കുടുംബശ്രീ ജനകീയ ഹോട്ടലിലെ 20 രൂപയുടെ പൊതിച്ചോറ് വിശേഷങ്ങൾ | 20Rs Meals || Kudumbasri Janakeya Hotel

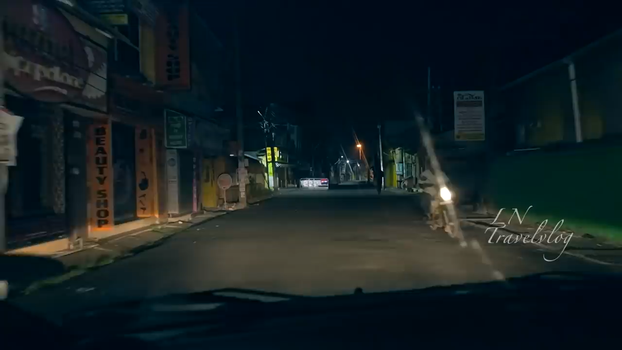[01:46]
ആ ഉണ്ട് കേട്ടോ, ഒന്ന് രണ്ട് മനുഷ്യന്മാരുണ്ട്, എങ്കിലും 4 മണി എന്ന് പറഞ്ഞാൽ 2 o'clock.
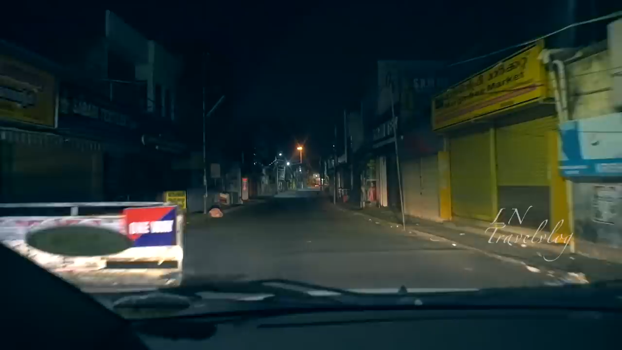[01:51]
കുറേ തെരുവ് നായ്ക്കൾ ഇങ്ങനെ അവിടെ അവിടെ കൂടി നിൽക്കുന്നുണ്ട്. ഇതാണ് നമ്മുടെ പ്രധാനപ്പെട്ട ഒരു സ്ഥലമാണ്, അതുവഴിയാണ് നമ്മൾ പാസ് ചെയ്ത് പോകുന്നത്. അതായത് പഴവങ്ങാടിയിലെ മഹാഗണപതി ക്ഷേത്രം, ഭഗവാന്റെ അമ്പലത്തിൻ്റെ സൈഡിലൂടെയാണ് ഇപ്പോൾ പോകാൻ പോണത്.
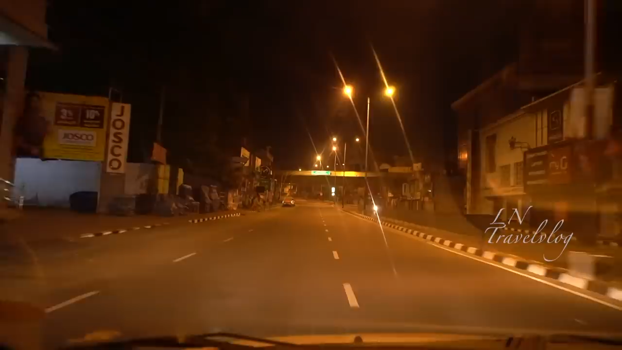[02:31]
ഇവിടെ മേൽപ്പാലമൊക്കെ ഉണ്ട്, ഇവിടെ അതിൻ്റെ താഴെ കൂടി പോകണം. ബ്രിഡ്ജ് ഇപ്പം നോക്കി, റോഡിലൊന്നും ആരുമില്ല. വെരി ഗുഡ്. ഇത്ര ദൂരമാണെന്ന് ഞാൻ കറക്റ്റ് പറഞ്ഞേക്കാം നമ്മൾ പോകുന്ന സ്ഥലം. ഇതൊരു പ്രധാന ജംഗ്ഷൻ പോയിൻ്റാണ്, ഇതാണ് ഓവർ ബ്രിഡ്ജ്.
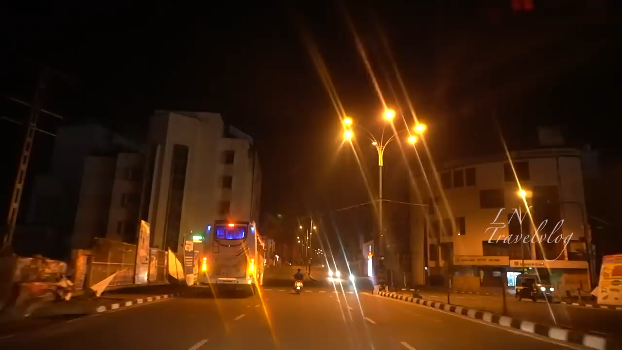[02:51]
ഇവിടെ നിന്ന് റൈറ്റ് തിരിഞ്ഞ് പോയാൽ മെയിനായിട്ടുള്ള റെയിൽവേ സ്റ്റേഷൻ, സെൻട്രൽ റെയിൽവേ സ്റ്റേഷനും പ്രധാനപ്പെട്ട ബസ് സ്റ്റേഷനുമാണ്.